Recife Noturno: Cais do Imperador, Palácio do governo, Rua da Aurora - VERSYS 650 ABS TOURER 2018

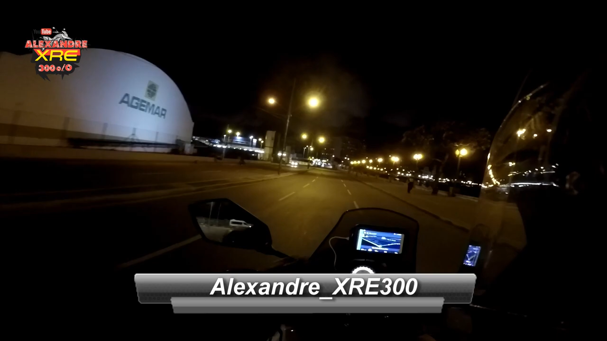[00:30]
Continuando nosso passeio aqui em Recife.
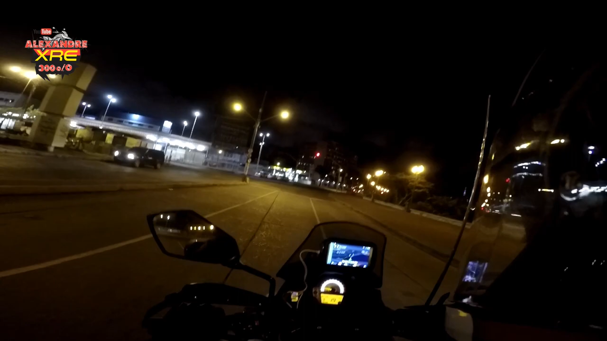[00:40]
E olha só a tranquilidade.
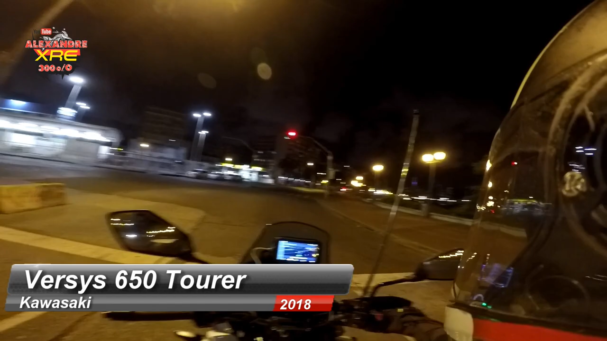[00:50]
Aqui ao lado esquerdo tem o terminal de ônibus. Terminal integrado. À direita tem o rio Capibaribe.
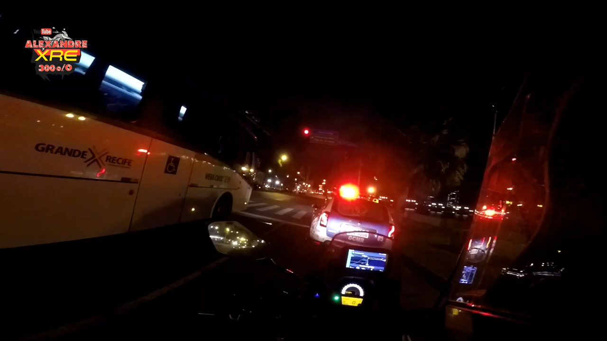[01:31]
Estamos na rua Cais de Santa Rita. Lá do outro lado dá pra ver o shopping Passo Alfândega.
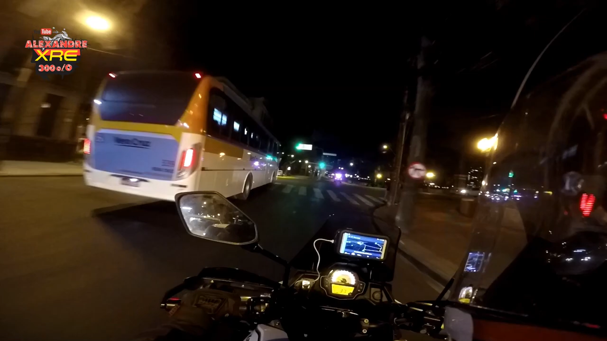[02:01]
Você está no Recife. Agora vamos passar em frente ao Palácio do Governo.
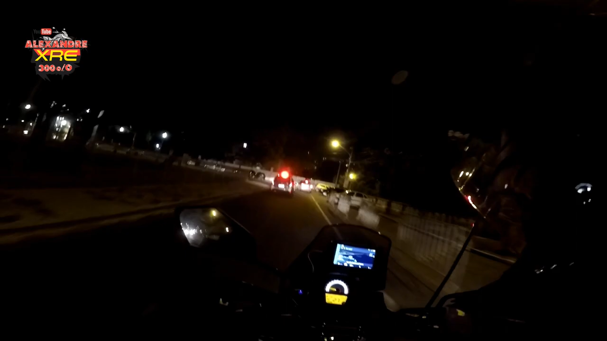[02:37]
Nem sabia que era permitido circular por aqui essa hora.
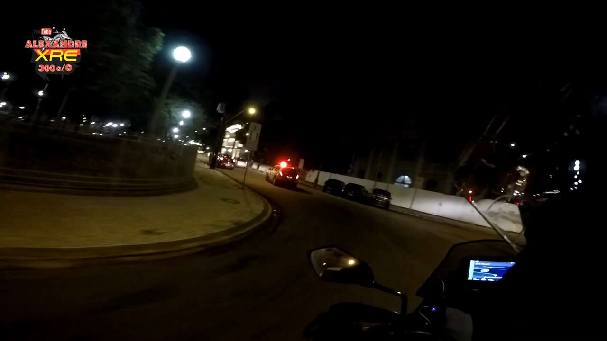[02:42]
Aqui é a sede do governo de Pernambuco, Palácio do Governo. Ali à esquerda é o Teatro de Santa Isabel. Muito luxuoso, viu, por dentro.
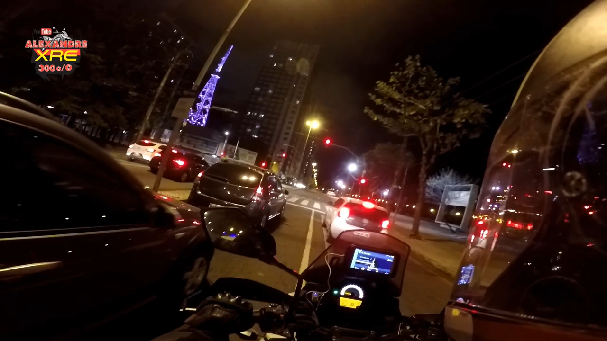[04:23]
Estava enganado ali na ciclofaixa. Não sei se também é ciclofaixa em todos os horários. Não tem a indicação de horário na placa. Talvez eu tenha até passado por alguma placa lá atrás e não vi. Bonito. Olha a XRE.
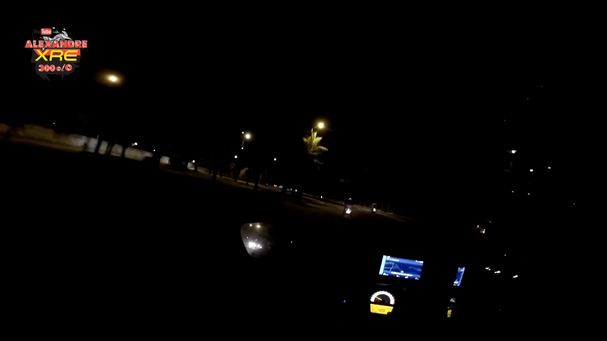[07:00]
Aqui estamos no sentido Olinda. Quem quiser ir para Olinda, pega a direita aqui na Cruz Cabugá.